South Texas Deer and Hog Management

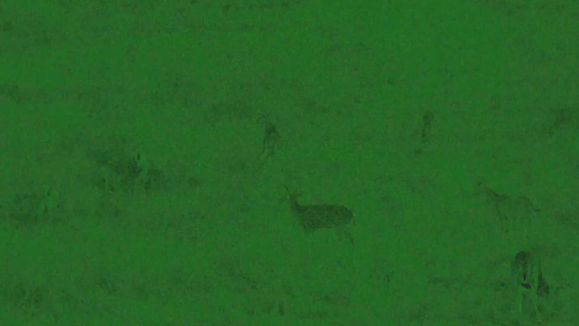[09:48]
deep south Texas middle of December the rut's fixing to get started and
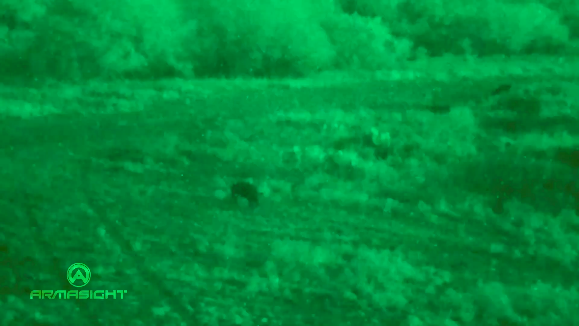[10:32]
just so much more fun at night is when the big guys come out as you can see
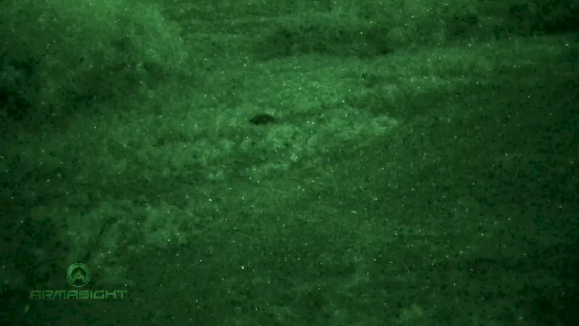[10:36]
this is a big one he's probably 125 pounds gonna be great eating we're gonna make tamales out of them but hopefully tomorrow I'm gonna have